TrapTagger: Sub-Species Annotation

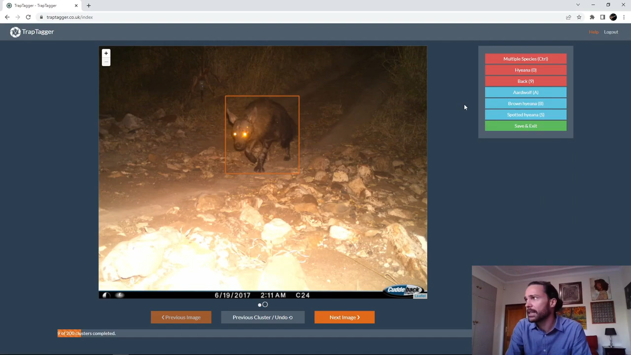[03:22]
And I can just mark it as hyena with a 0 if I want. Or in this case, I know it's a brown hyena. So I can mark it as brown hyena. Wildcat, genet.
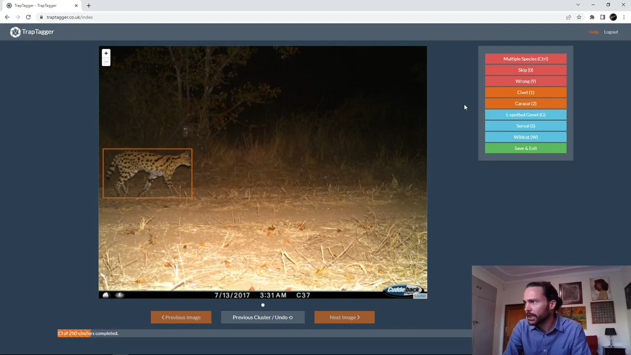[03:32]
Serval. Mistake there. Genet. Wildcat. Make a mistake again. And we're done.